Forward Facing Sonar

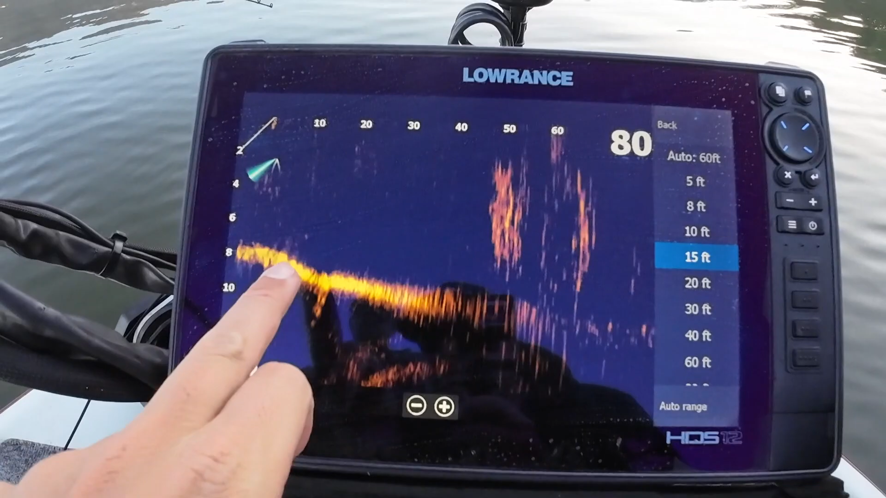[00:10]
The tree in front of us, approximately 40, 50, between 40 and 60 foot ahead of us.
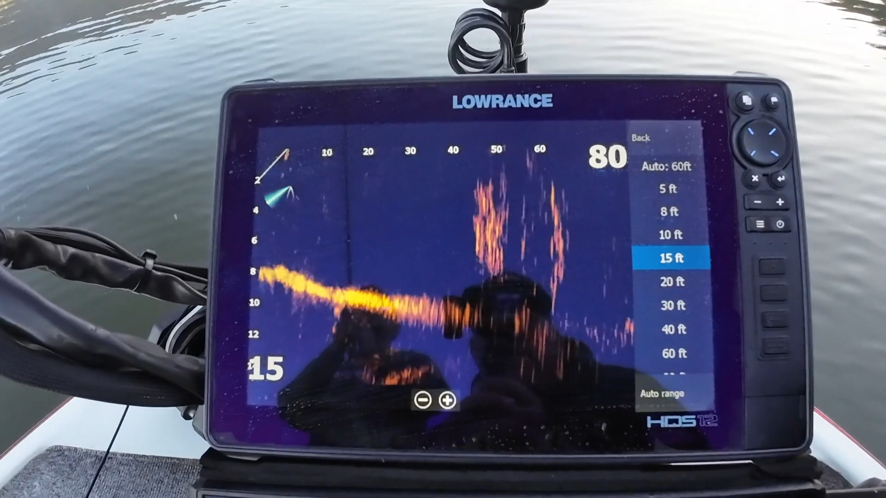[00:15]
There's the tree.
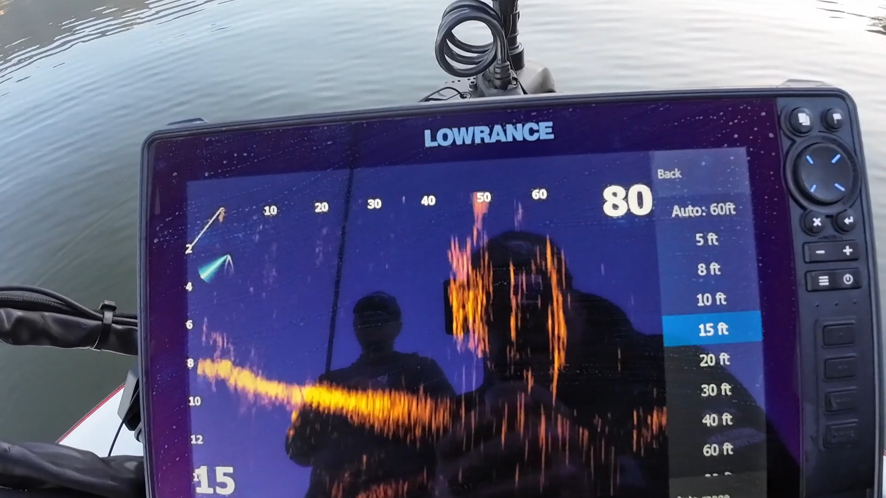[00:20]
Can't see any fish just yet. There's my bait going through the tree right now. In the tree. I'm going to pop out shortly. There's Michael's bait just popped out of the tree, coming down.
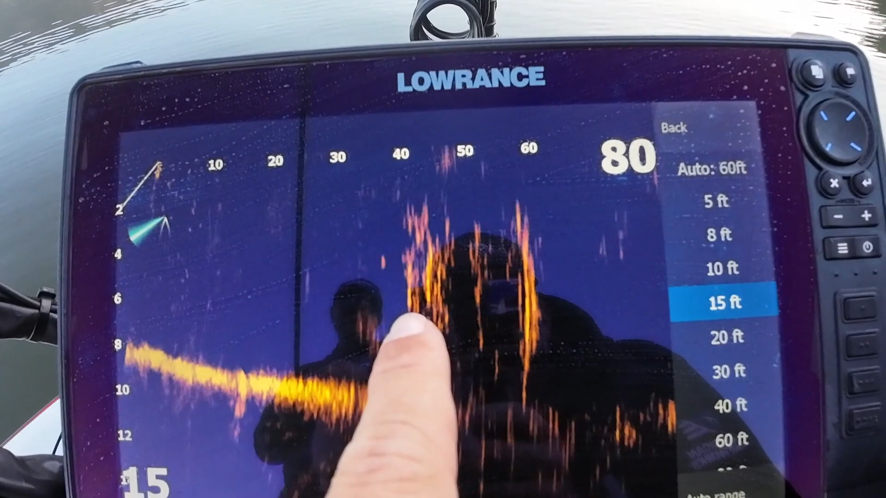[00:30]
There's a fish, there's a fish here. There's your bait coming, his bait's travelling guys.
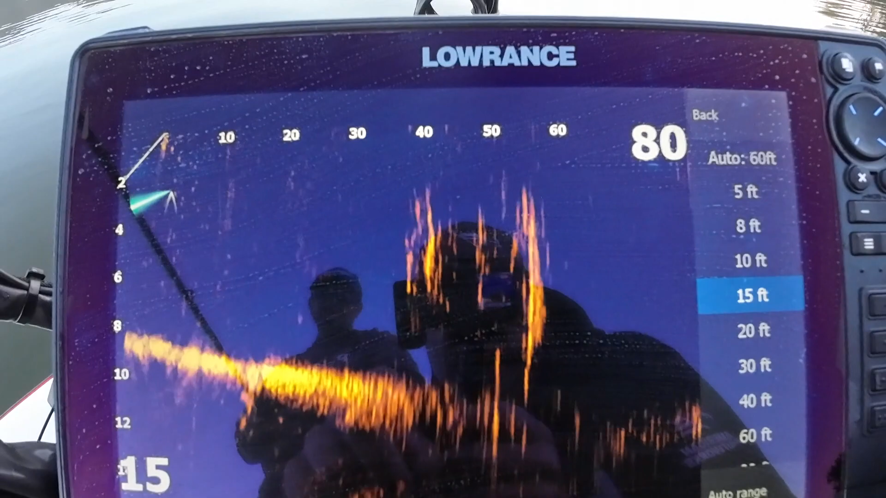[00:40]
See the bait travelling? On the previous cast he got bit.
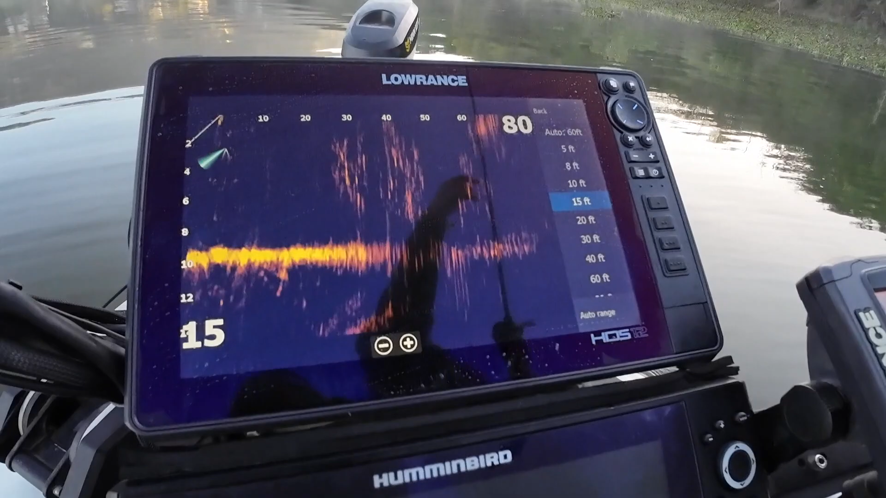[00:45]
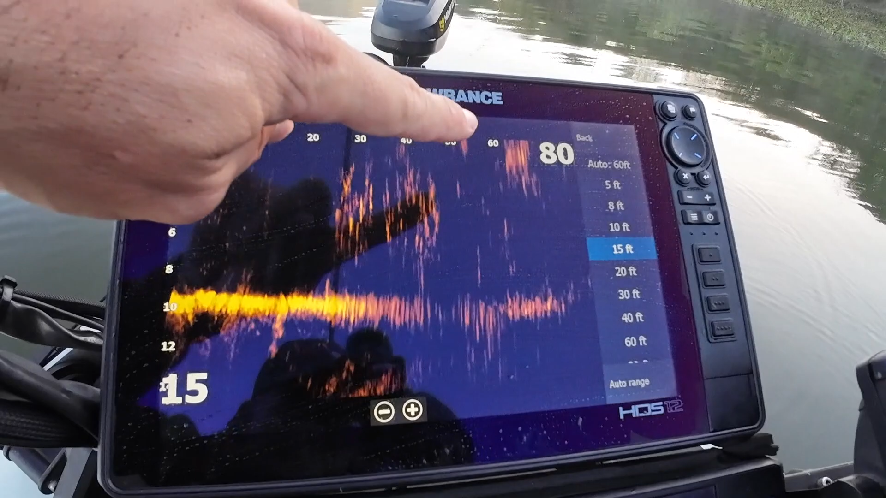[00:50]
There's you landing there, his bait's going down there. Swimming through the trees now. Swimming through those tree branches. There's a fish on the bottom there.
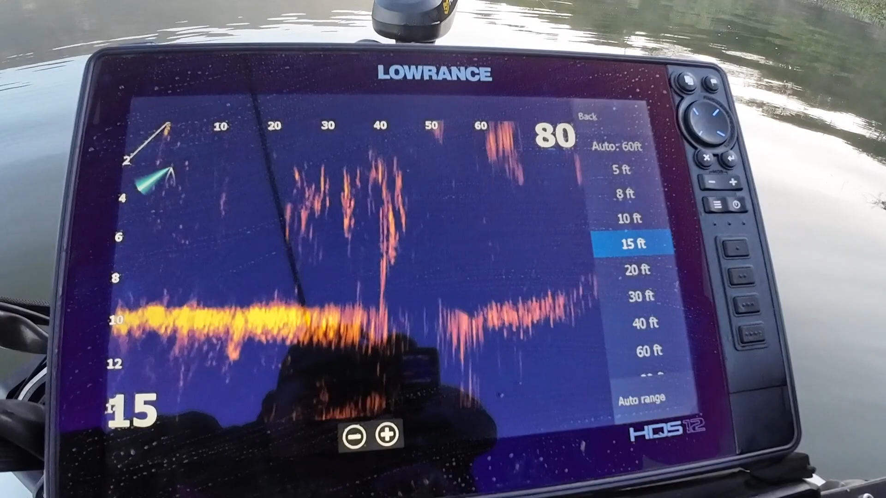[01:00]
I'm also bumping through the branches. I can see you bumping through the branches, you can feel it. You just come out the other side. There's his bait here. No takers.
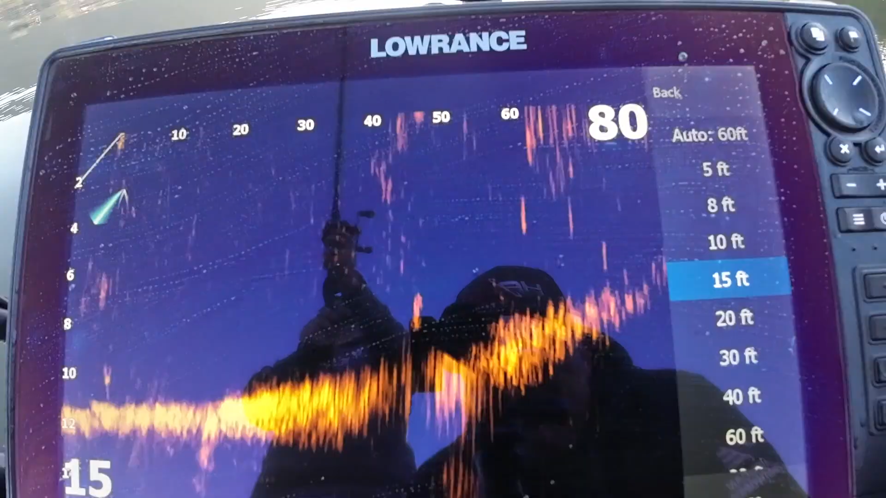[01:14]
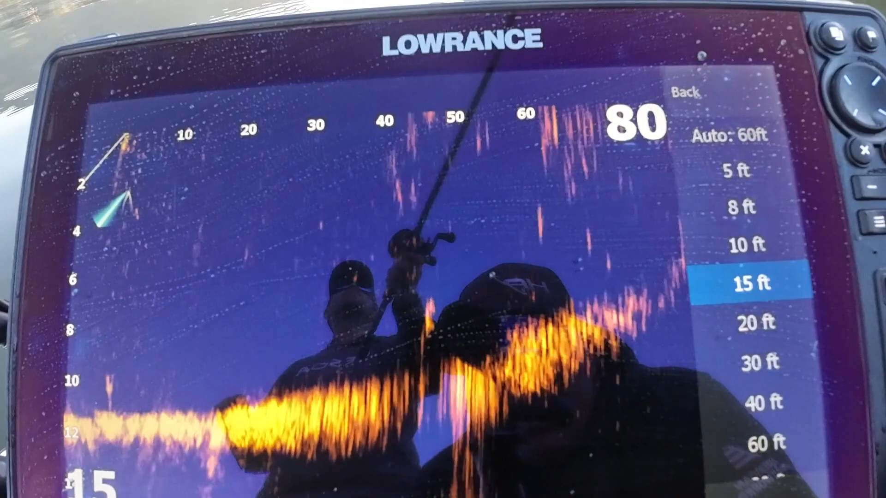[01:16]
Okay, cast it out. It lands. It's dropping somewhere. Where's it dropping?
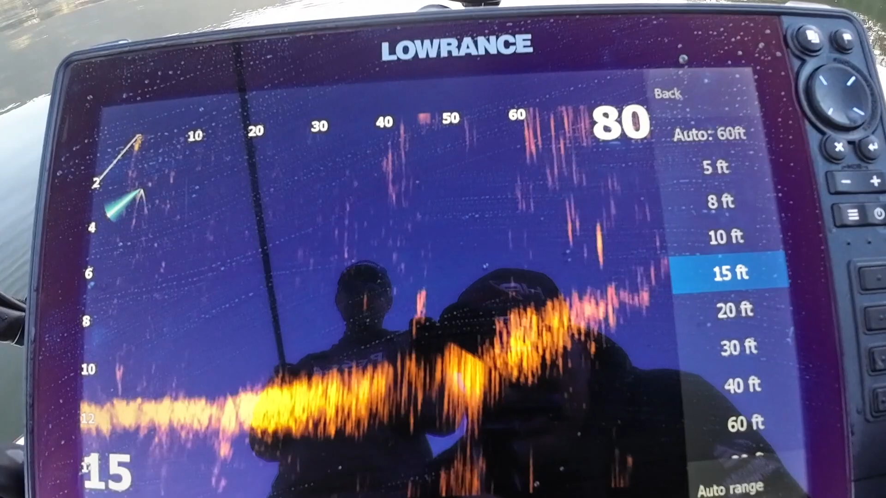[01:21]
There it drops, right between those two fish, bro. It's right there, bro. It's following it. It's following it. Yes, they want to though. Yeah.
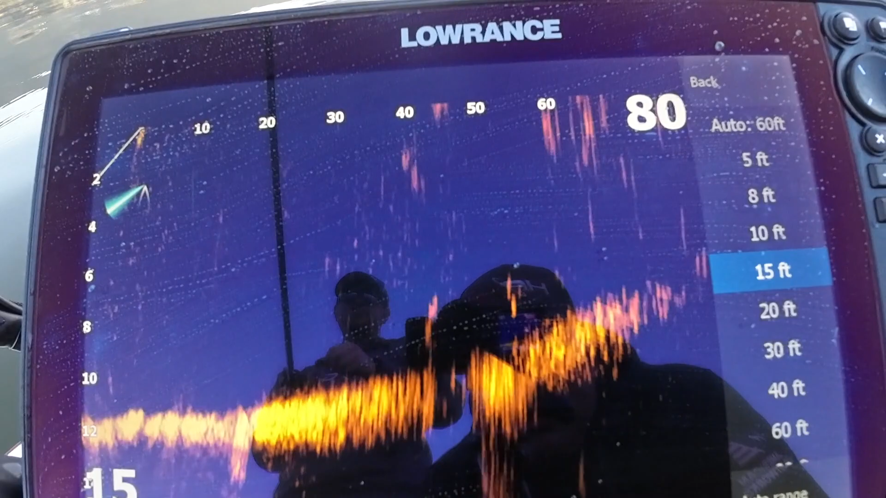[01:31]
Following it, following it. Coming towards the next tree. Still following it.
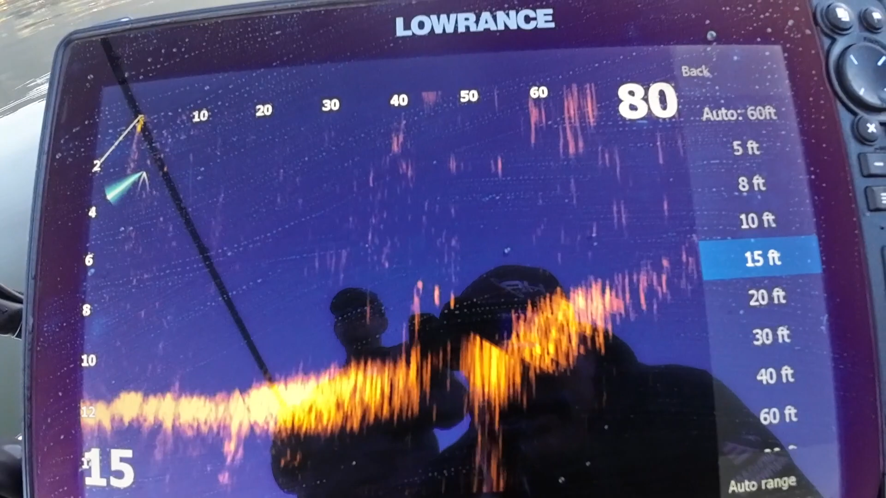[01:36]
Your bait's in the front.
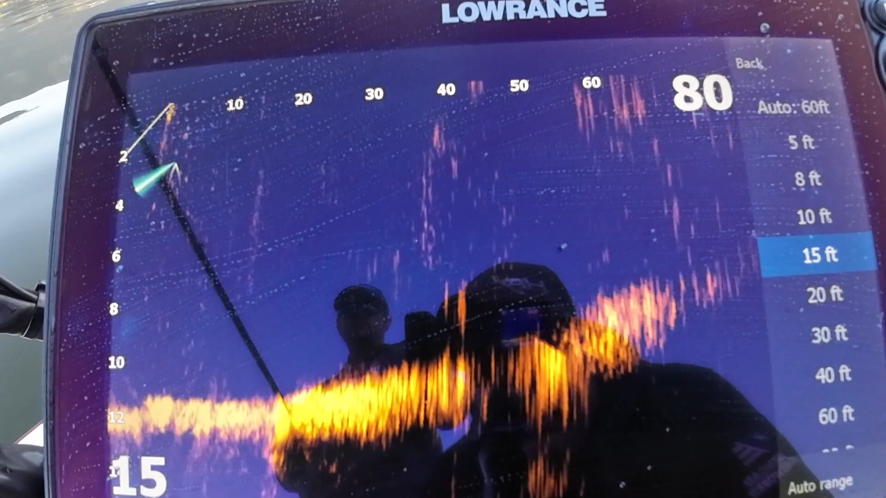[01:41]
No takers there, bro. See him. I wonder if he's going to be... Check him go down to it. Oh gosh, there's two behind it, bro. They're right down on it, but...